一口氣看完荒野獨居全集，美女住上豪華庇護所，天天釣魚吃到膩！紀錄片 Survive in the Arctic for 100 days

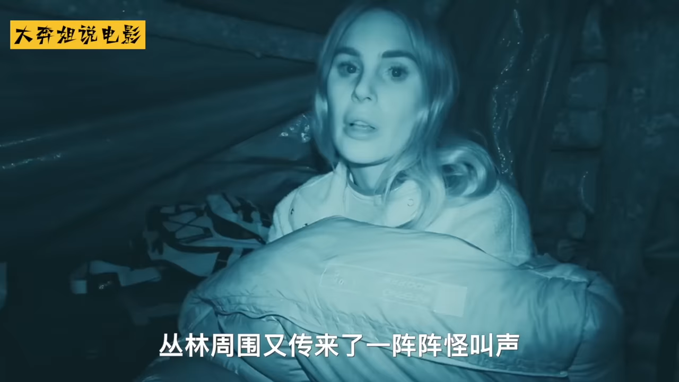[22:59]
奥米娜拳着被子在营地里屁都不敢放一个每个选手晚上都在煎熬
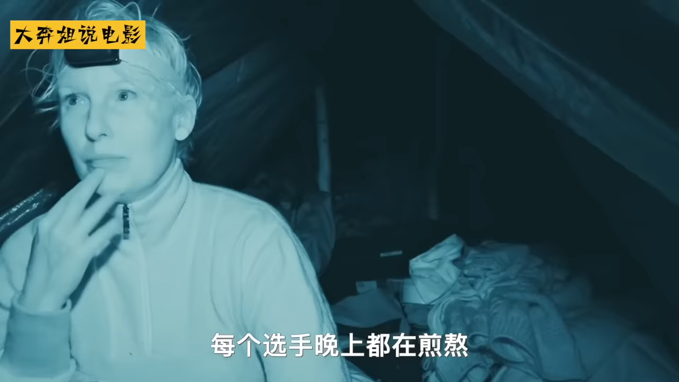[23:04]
劳拉的庇护所是南北通透的这种造型既不饱难也不是很安全看着两头黑漆漆的一片
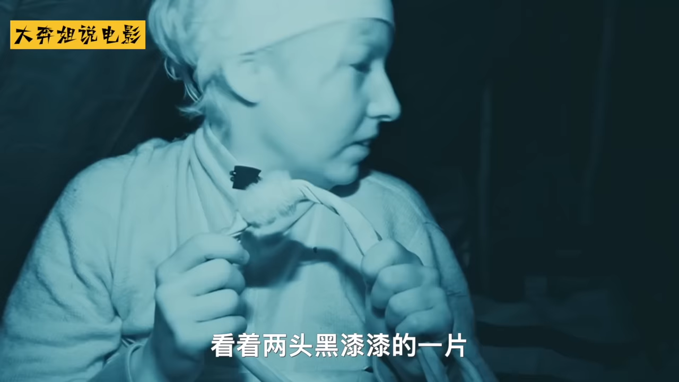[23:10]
那感觉就跟半夜闯入了乱葬岗差不多每
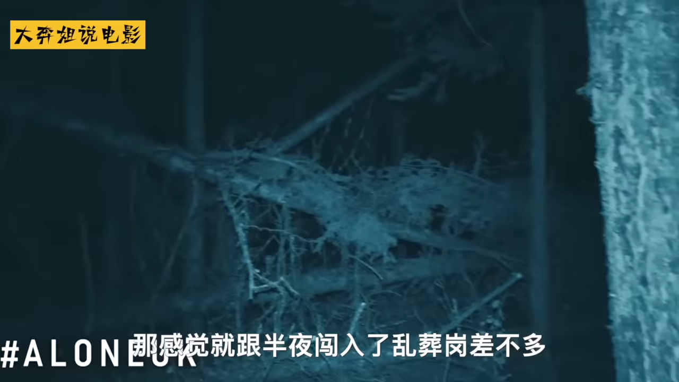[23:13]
天晚上这种感觉都要经历一遍
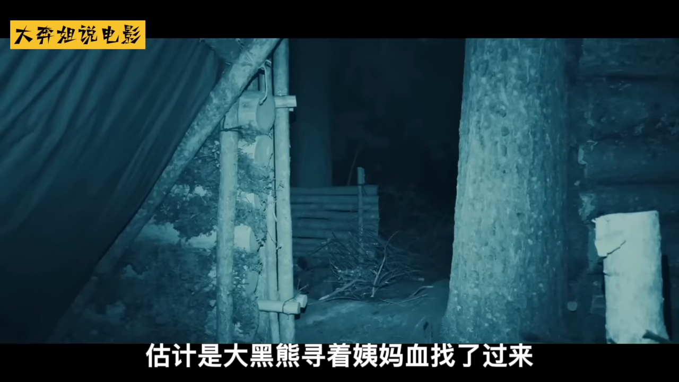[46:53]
定睛一看屋外果然有头大黑熊走过奥美娜被吓得在庇护所里连个屁都不敢放时间来到第13天奥美娜
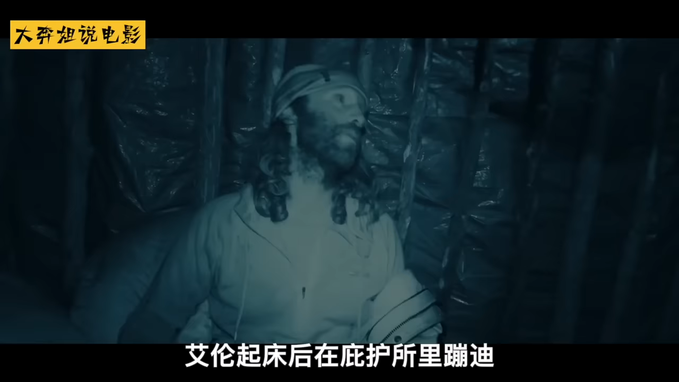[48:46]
伦起床后在庇护锁里蹦迪这些就是选什么日常的正常行
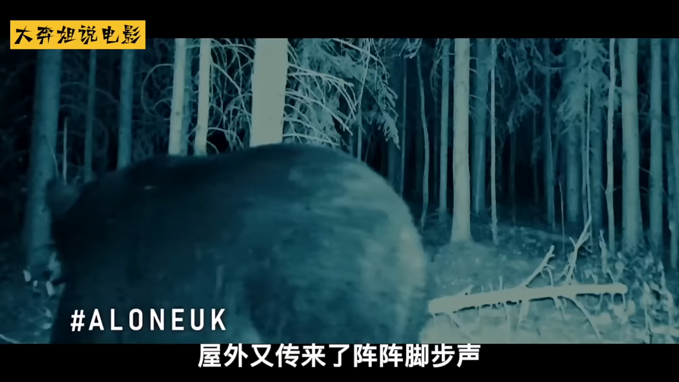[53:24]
原来是一头黑熊寻着姨妈为找了过来时间来到了第15天奥